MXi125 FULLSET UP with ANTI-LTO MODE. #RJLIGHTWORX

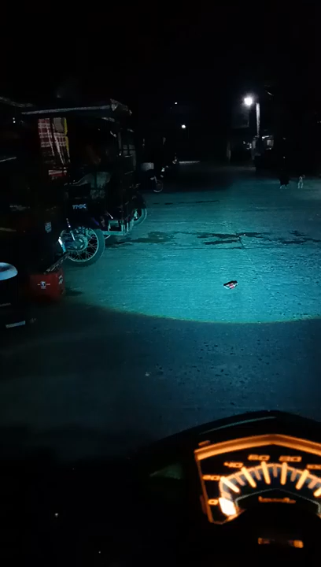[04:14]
Balik sa stock, then headlight. Headlight, so that's the headlight beam.